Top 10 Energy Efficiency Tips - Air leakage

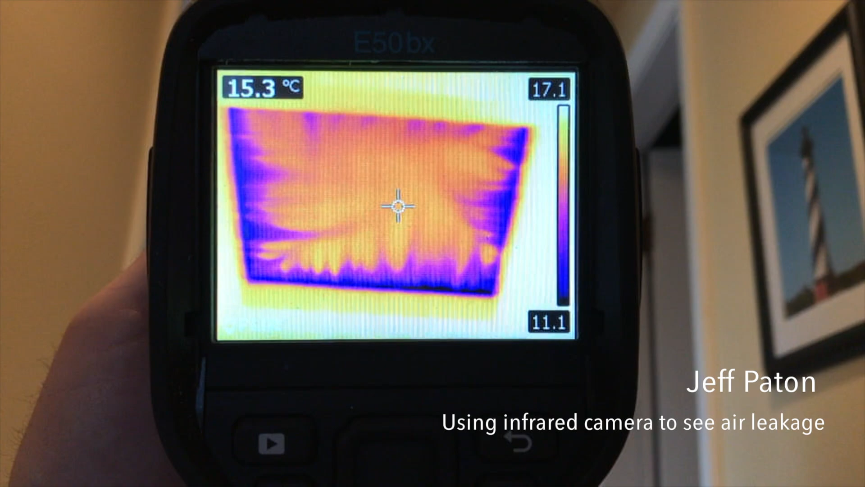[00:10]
On screen: spot 15.3°C
So some simple weather stripping around the attic hatch would probably have a significant impact to the air leakage of this home.
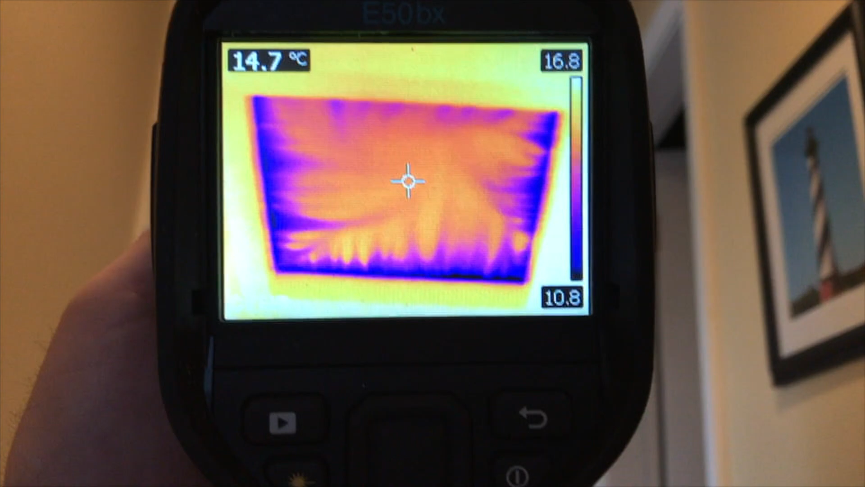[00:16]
On screen: spot 14.7°C
So you can literally see cold air blowing into the home. You can literally see it.